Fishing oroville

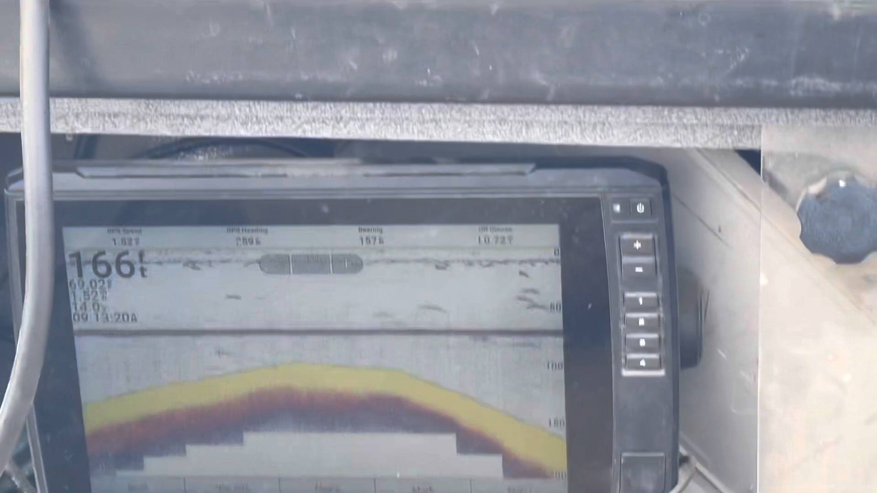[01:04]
Well, we trolled through these guys. What's a six trip through them? What do we have? Three hits? Three hits. Three hits.
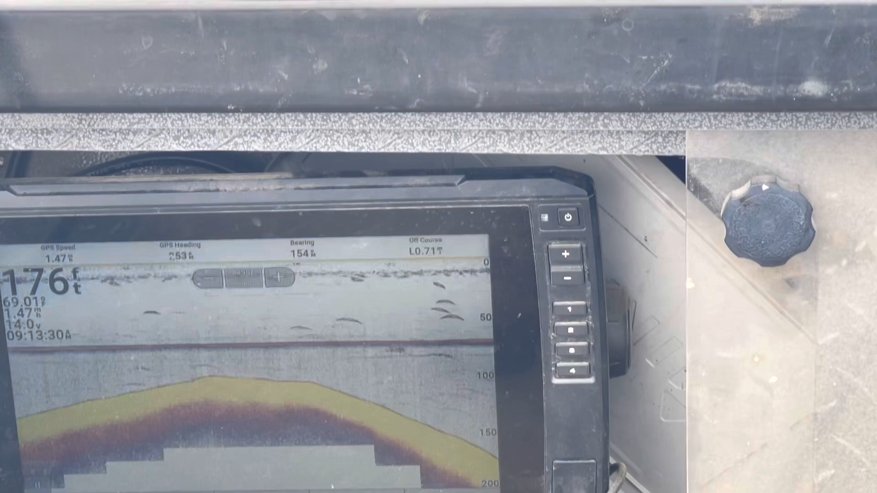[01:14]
On screen: depth 176 ft
I don't know why they're not staying hooked up.
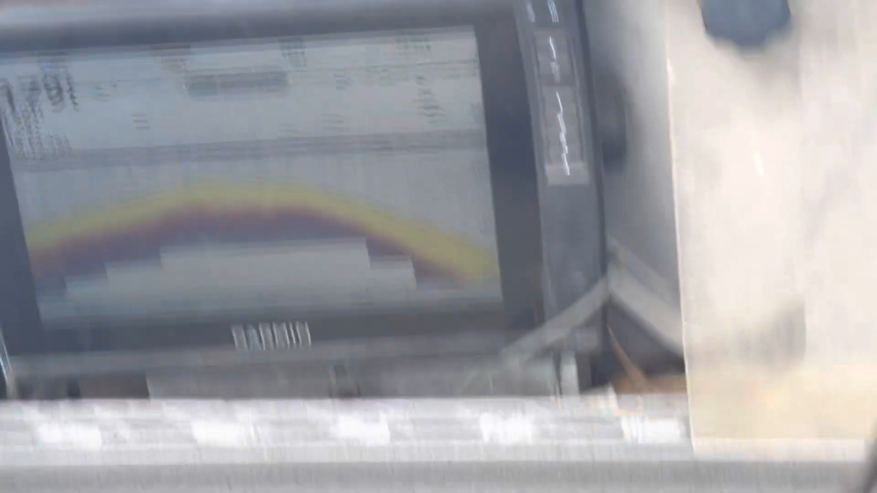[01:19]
They have good, sharp hooks. They're just kind of short-strenging, I guess. Looks like they're down 50 feet.
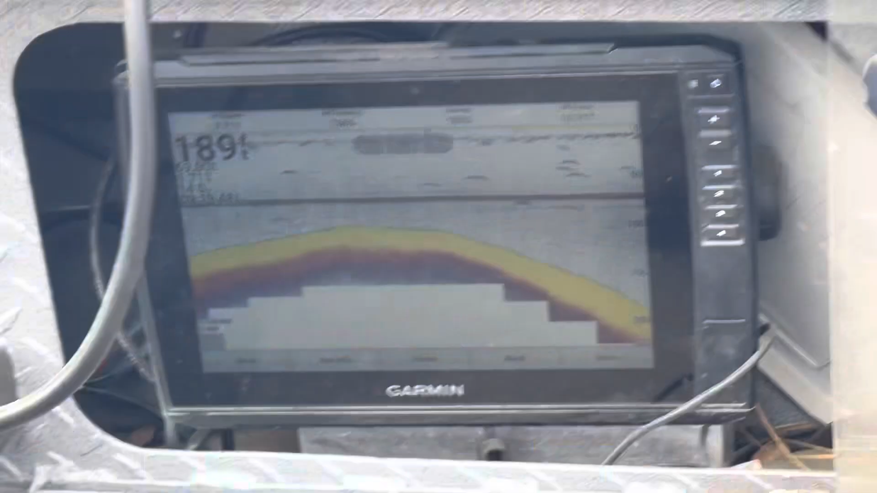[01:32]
Some others up here a little bit further up the lake are a little deeper.
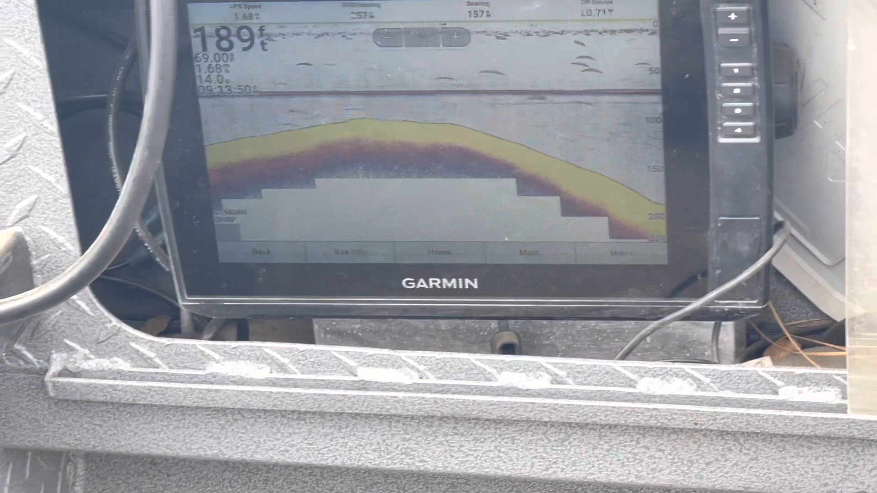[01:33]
On screen: depth 189 ft
Quite a few fish. So far, all we've got from the boat was a mass.